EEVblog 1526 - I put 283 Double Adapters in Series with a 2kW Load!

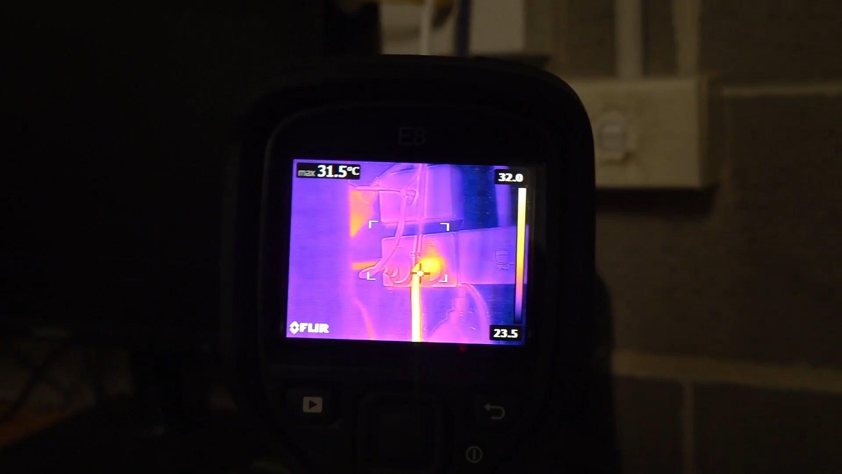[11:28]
On screen: max 31.5°C
There's the power point there. So, it's, uh, currently, uh, well, the cable there is at 32, uh, degrees.
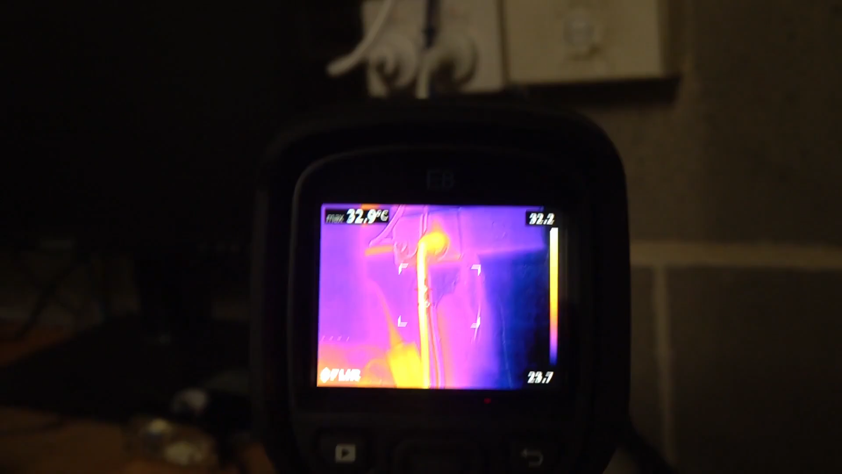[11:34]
So, let's follow the money.
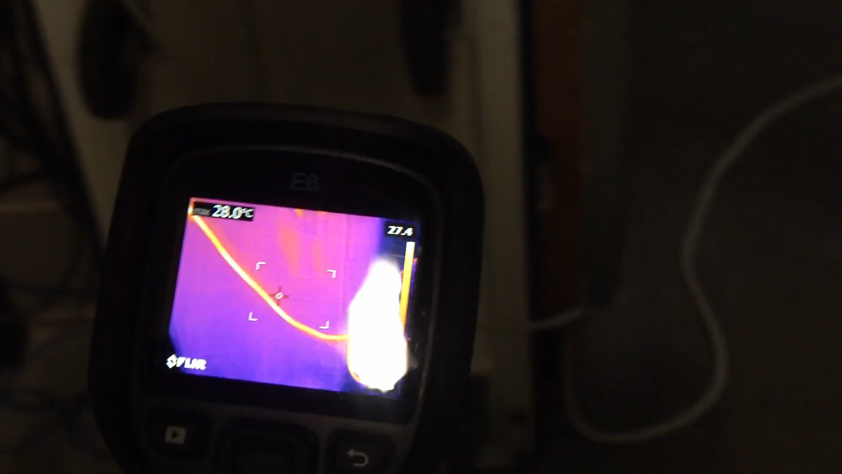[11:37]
On screen: spot 28.0°C
And, there you go.
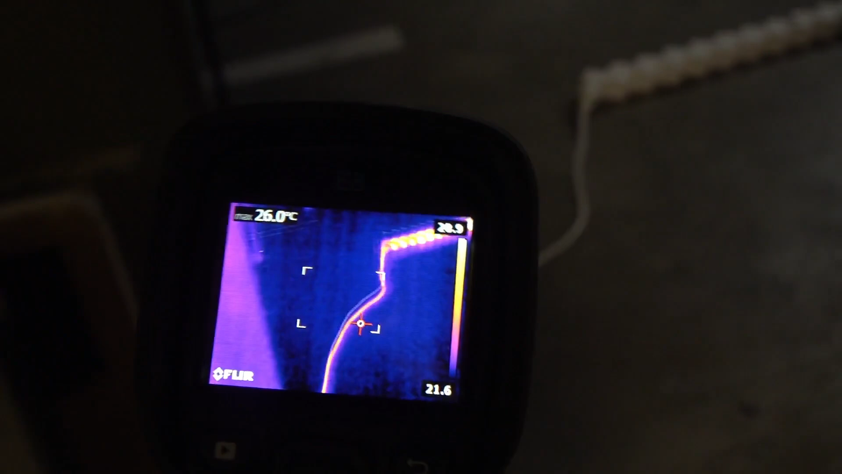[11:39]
You can see that the, uh, the floor's at about, uh, 21 degrees.
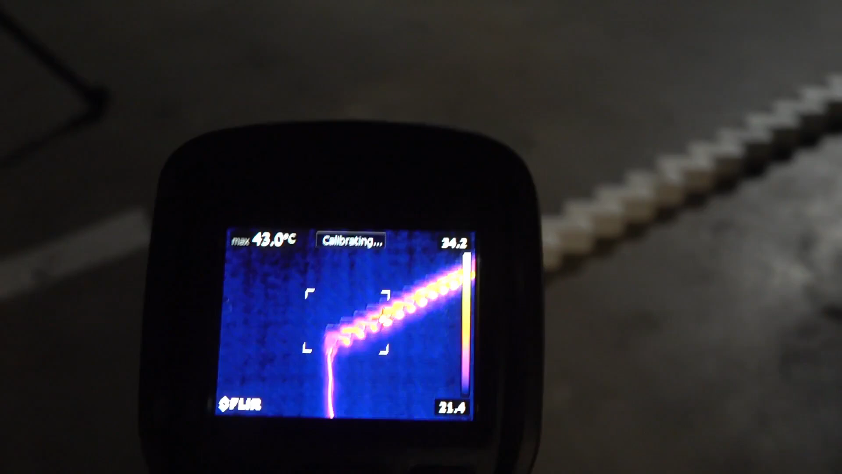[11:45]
On screen: max 43.0°C
Fairly constant, uh, temperature down here in the dungeon. Let's, uh, have a look.
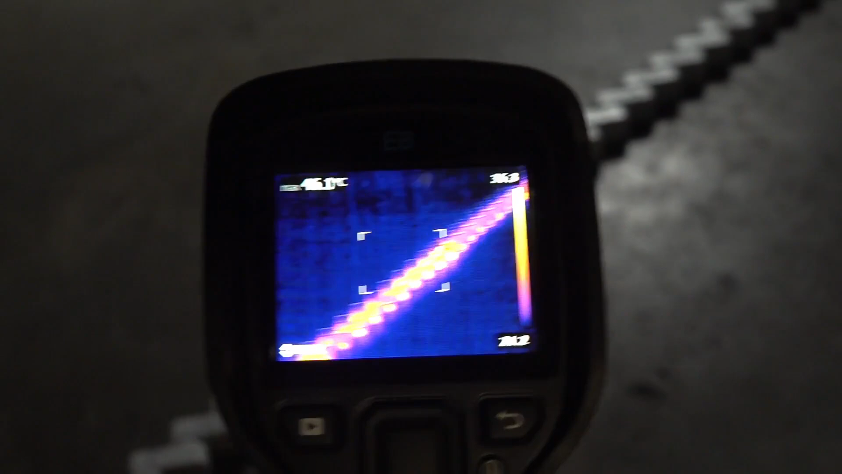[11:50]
I'll try and keep this... Sorry. This ain't exactly, uh, Steadicam.
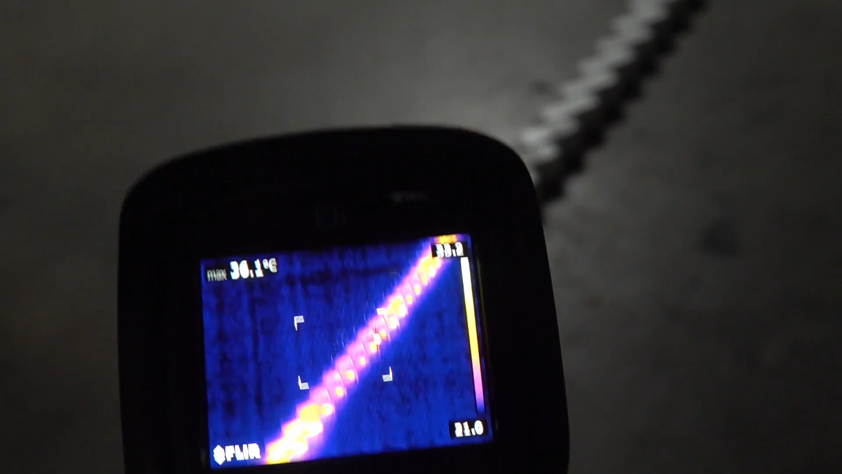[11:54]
You can see there are differences. Like, there are, like, a bunch. Like, you know, two or three in series there.
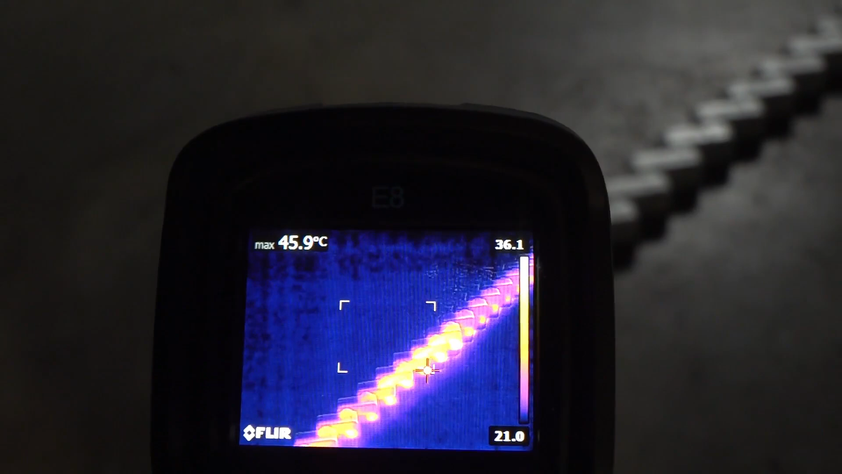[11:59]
On screen: max 45.9°C
They're about 36.
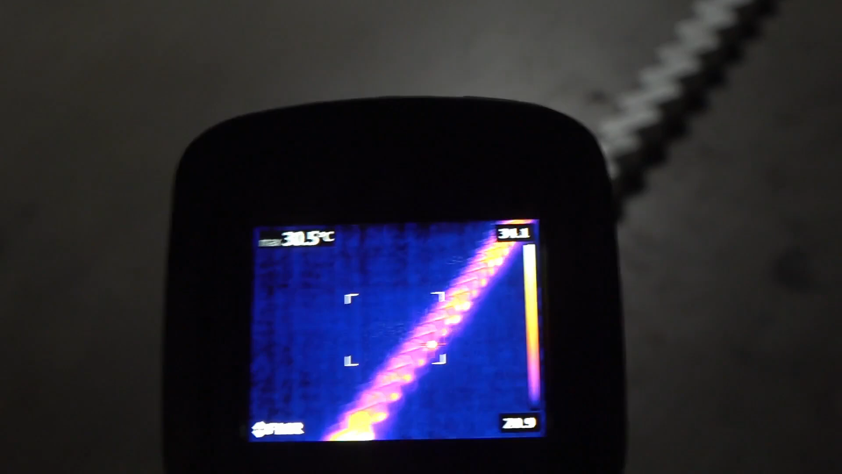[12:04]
On screen: spot 30.5°C
And then, others jump to, like, 30. Something like that.
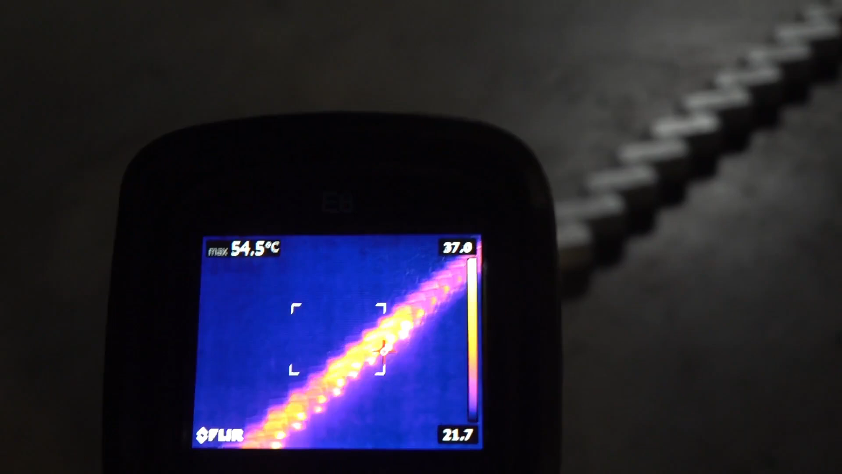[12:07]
On screen: max 54.5°C
There are a few that are a bit out. But, not by a huge amount. We'll come back to that.
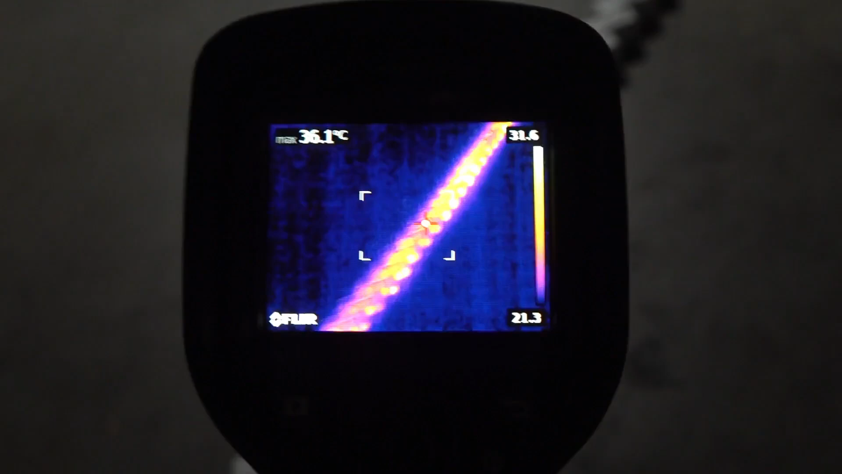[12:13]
On screen: max 36.1°C
So, let's just go along. And, you'll see this is, like, a common pattern.
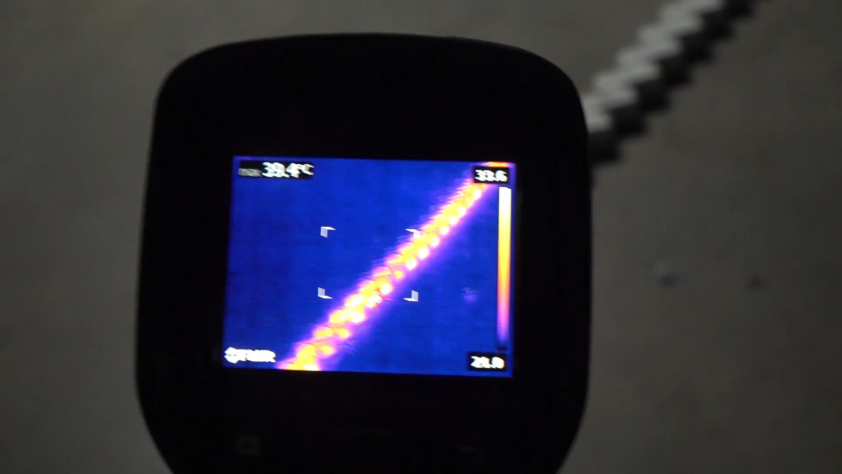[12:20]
There seems to be, like, just groups of these that are kind of a little bit hotter. But, not, like, huge. It's not, like, dissipating, like, ten times the power of something else.
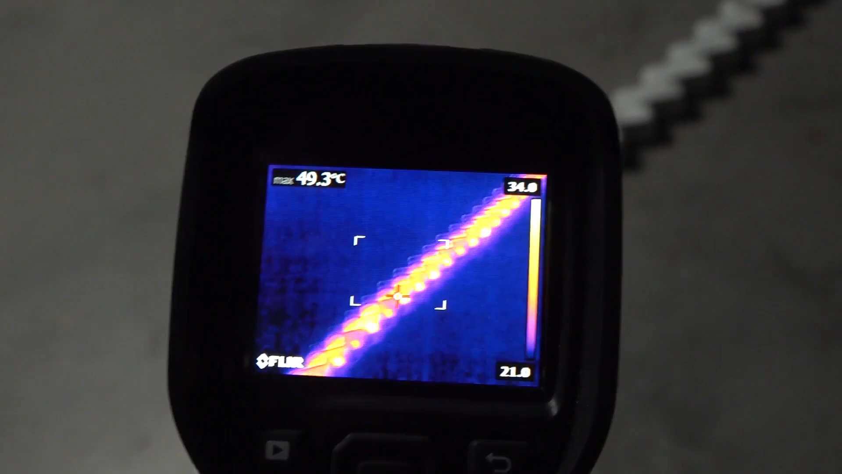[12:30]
And, we can just keep going. I'll just keep going. But, you'll see, it's fairly consistent. I mean, you know, you could get in there and individually retweak each one of those. Because they are sort of like a, uh, snap kind of fit. Um, so to speak. Because you can hear them, like, sort of, like, click into place. And, they're all pretty much in.
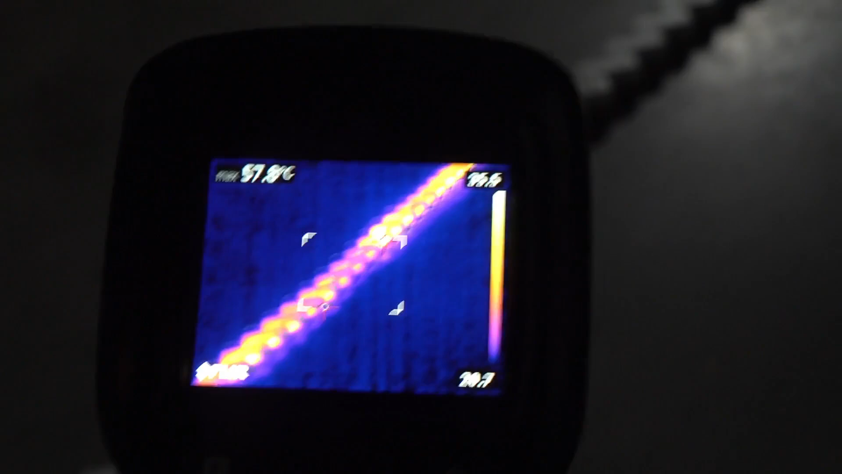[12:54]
But, maybe, you know, you could reseat a couple. Like, there's 35.
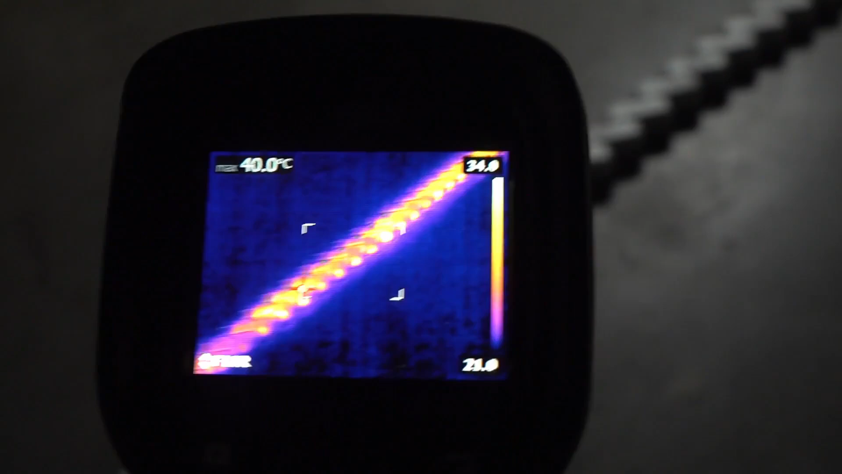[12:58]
But, there's nothing that is chewing. Like, you know, there's no one of them that's chewing, like, 50 watts. And, they're all sort of, like, reasonably equally contributing. Not absolutely perfect.
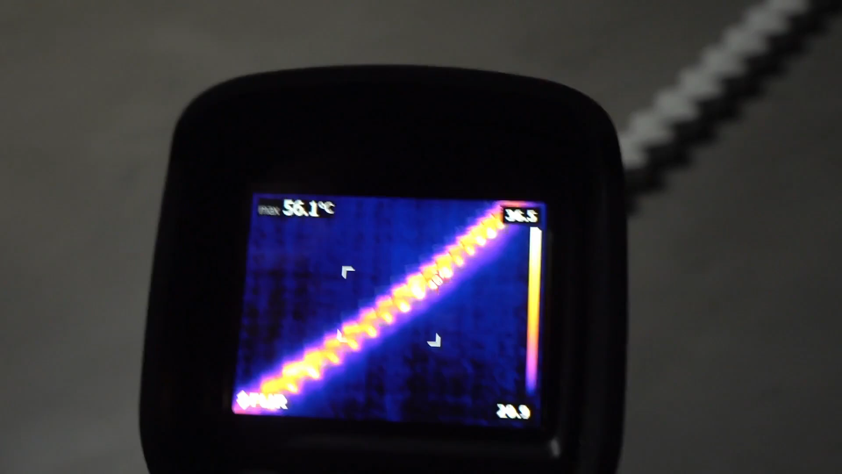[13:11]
On screen: max 56.1°C
But, you know, good enough when you average them all out. So, yeah, why are we getting little subgroups like that? I'm not sure. Maybe it's just the way that, uh, we, like, assembled them.
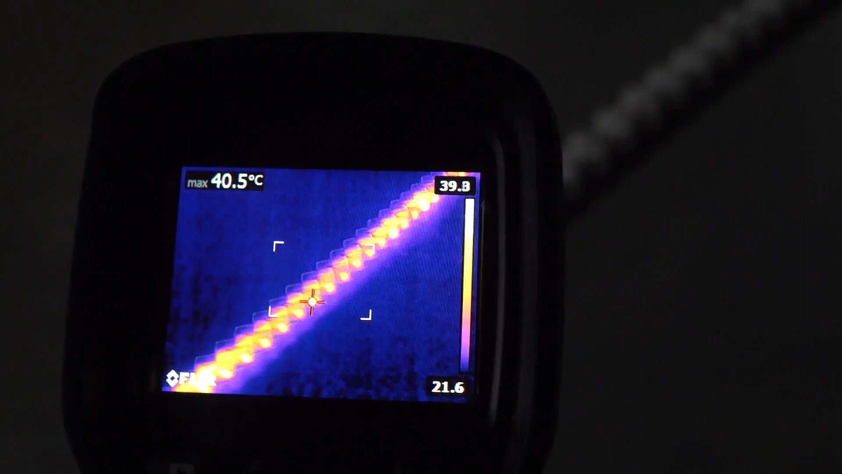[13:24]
On screen: max 40.5°C
Like, I flexed them. Like, I didn't reseat each one of them as I put them in.
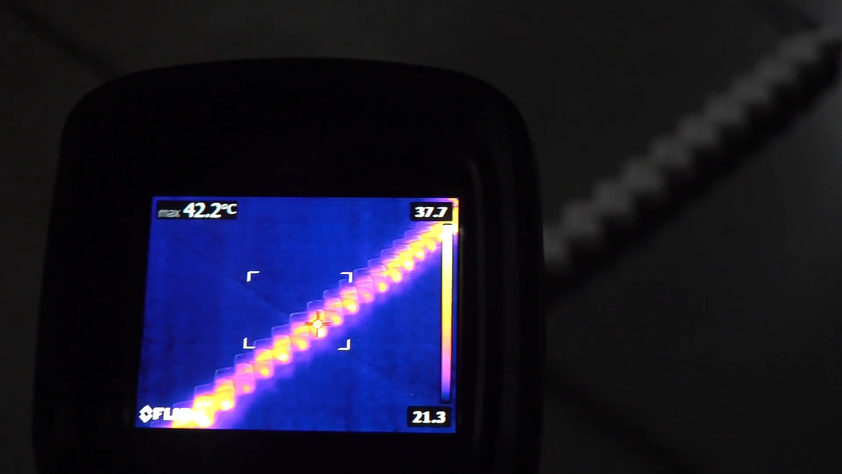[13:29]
On screen: max 42.2°C
So, I sort of, like, carried them out in groups. There's the end of it.